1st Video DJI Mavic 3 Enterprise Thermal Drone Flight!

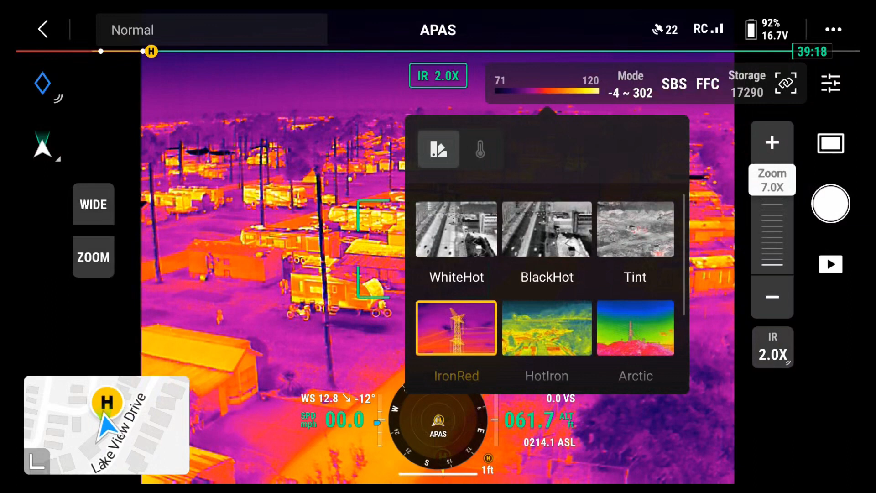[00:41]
There's white hot. But iron red really shows things really well. I want to take it up to, I'm at 62 feet right now. I'll go ahead and run her up a little bit higher. We're up to 100 foot. There we go. We're at 100 foot now.
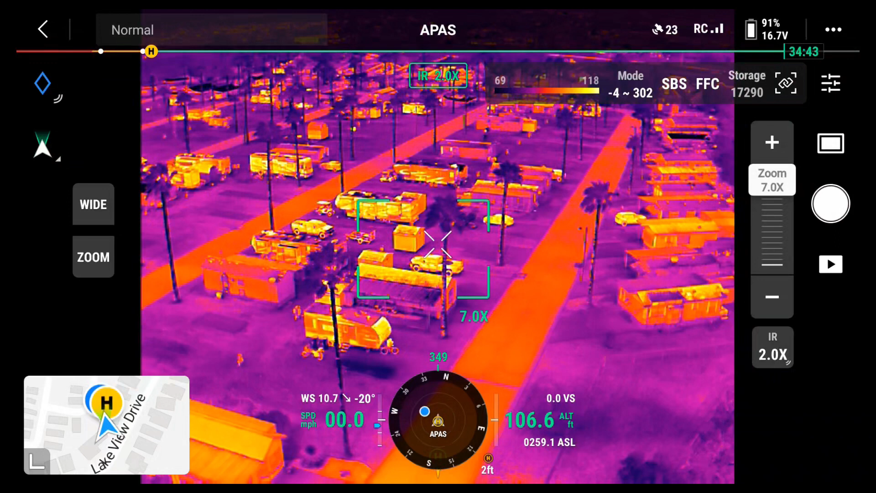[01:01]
I'm going to try zooming in. I'm going to go back to normal view.
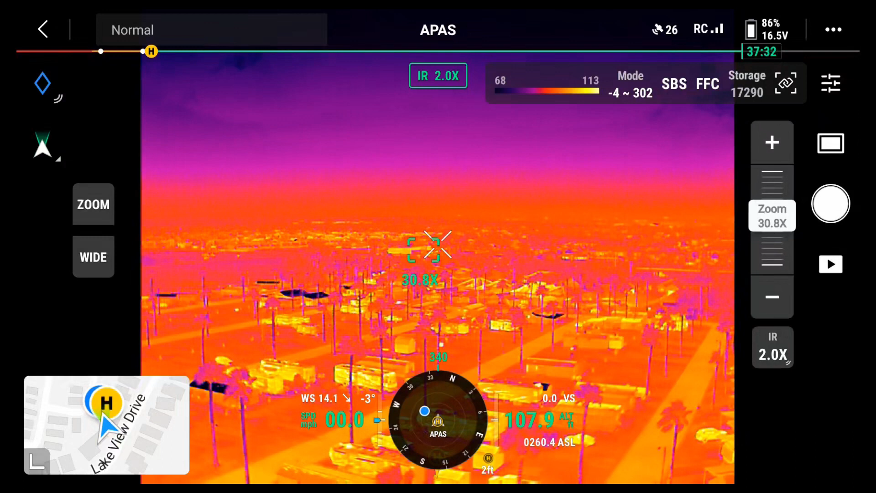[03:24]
Now, I'll switch to white hot.
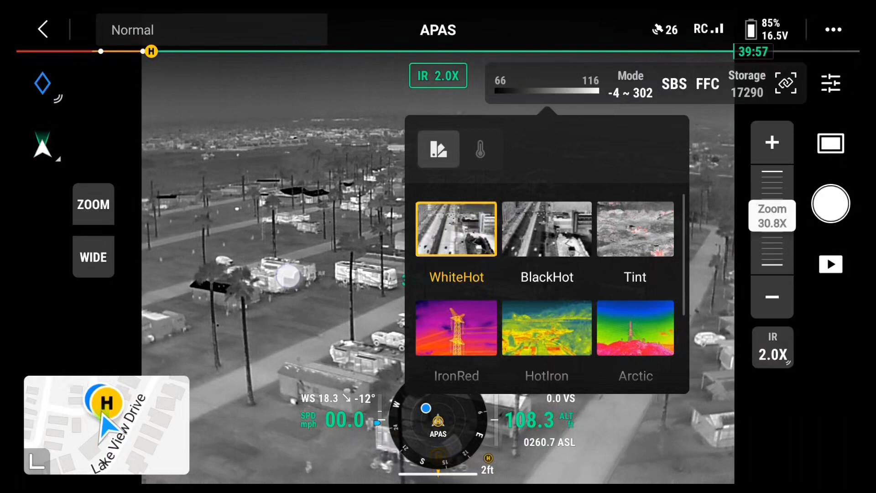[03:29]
I'll try zooming in on IR. Oops, IR. I'm not sure. I'll have to figure out, oh, IR2X. No, that's right. Okay, I can click on my screen and see what the temperature is at certain points through the image.
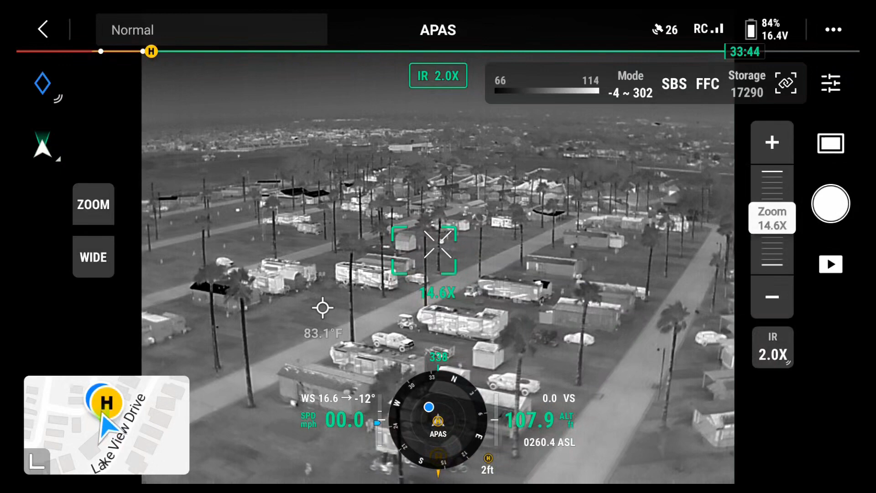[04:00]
On screen: spot 83.1°F
I'll turn a little bit here.
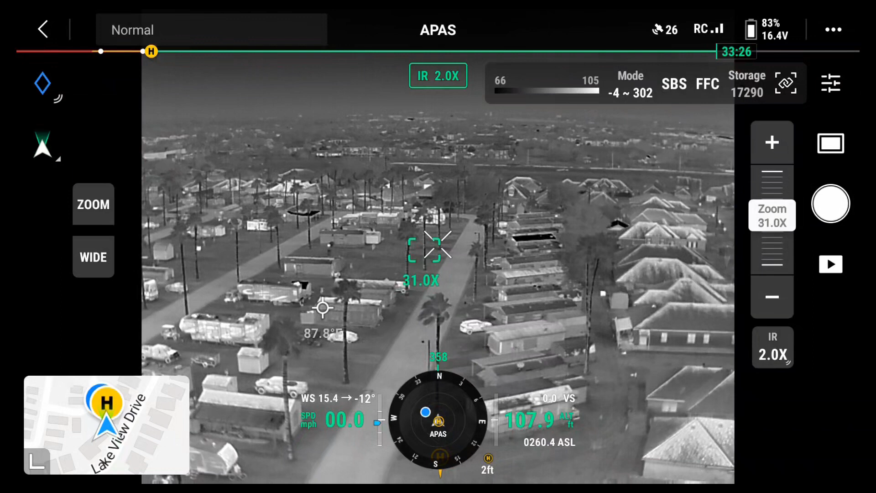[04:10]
Oh, I see down here, it says IR2.0x. There we go.
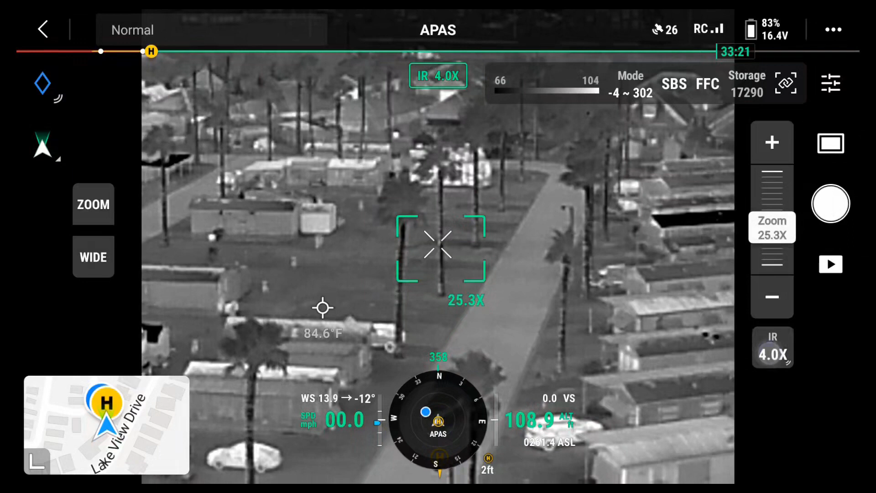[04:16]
On screen: spot 84.6°F
4x, 7x, 14x,
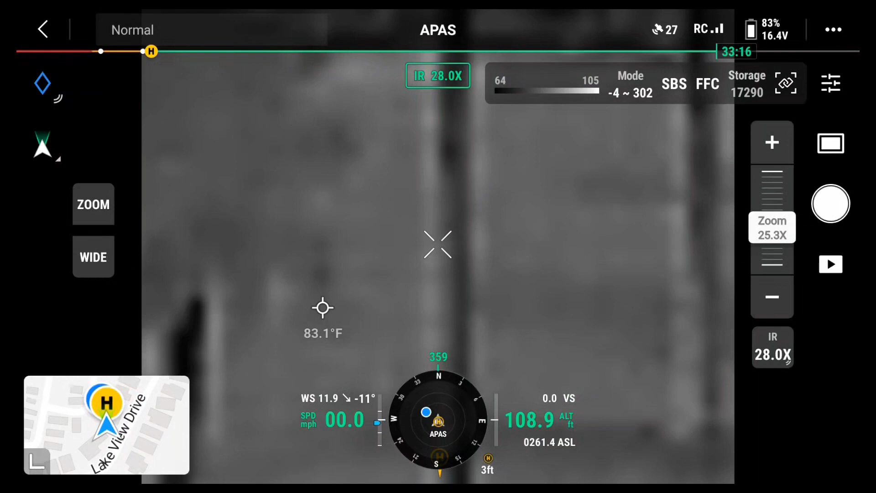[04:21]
On screen: spot 83.1°F
28x, 2x. Okay, so now I see how that looks.
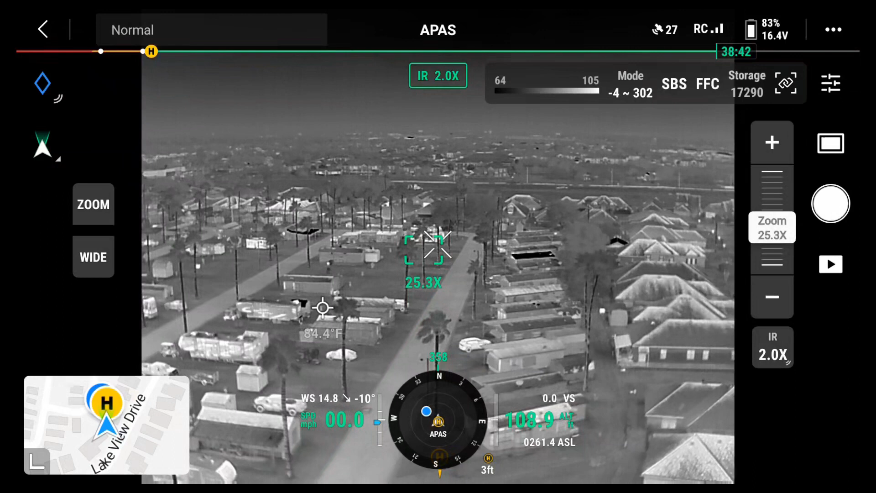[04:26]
So, now I'm going to go ahead and control 4x.
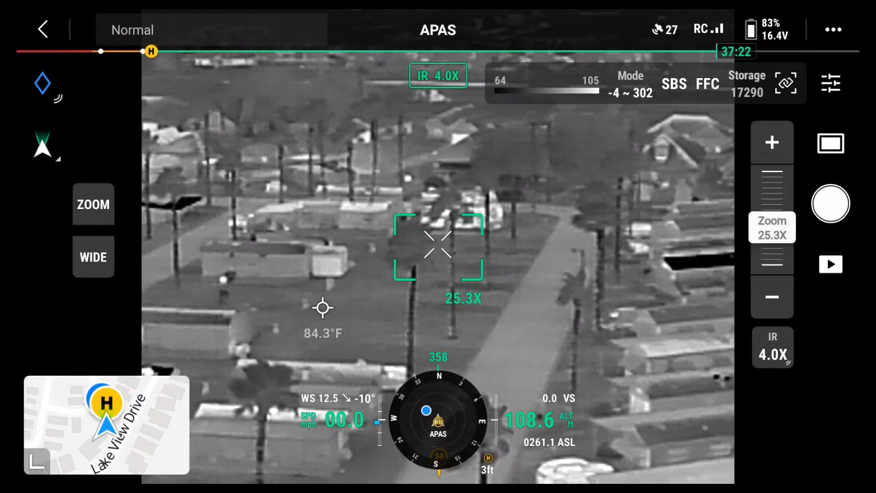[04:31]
On screen: spot 84.3°F
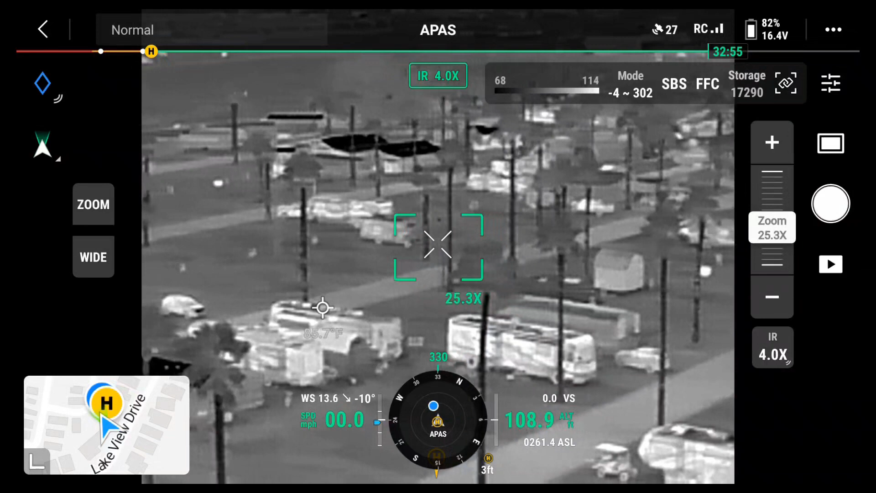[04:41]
I'm going to go ahead and switch to IR2.0x.
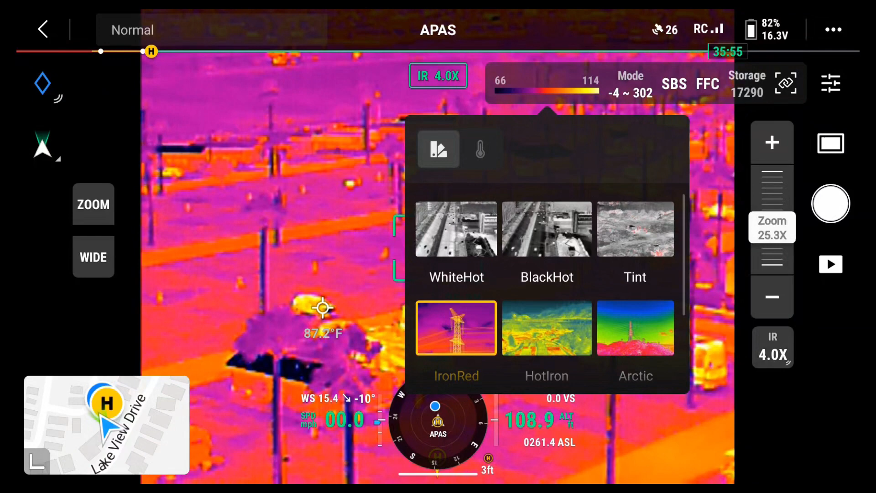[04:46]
I'm going to go ahead and switch to IR2.0x. I'm going to go ahead and switch to IR2.0x. Okay. Okay.